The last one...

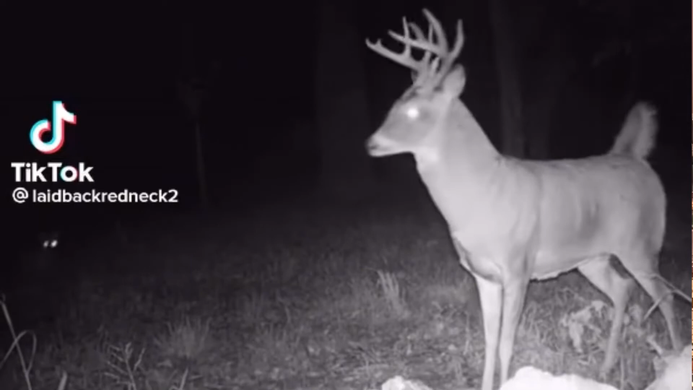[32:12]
Oh, listen, that's a thick boy. Yeah. Oh, there's like little foxes trying to jack him up. Oh, man, he's getting it from little coyotes. It's a pack of coyotes.
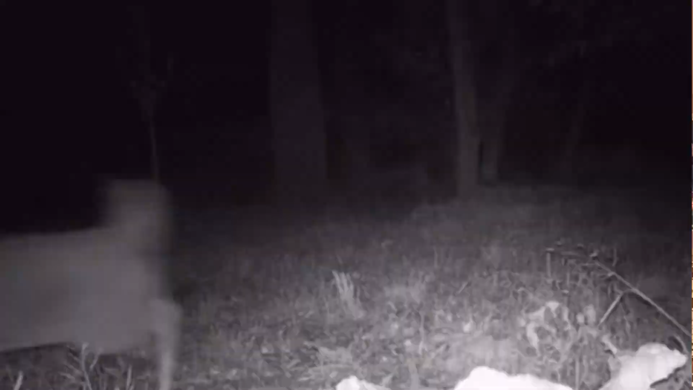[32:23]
Looks like he's about to wreck him up, though. I might put some music to this. That's the downside, man, is, you know, it's a good-sized buck,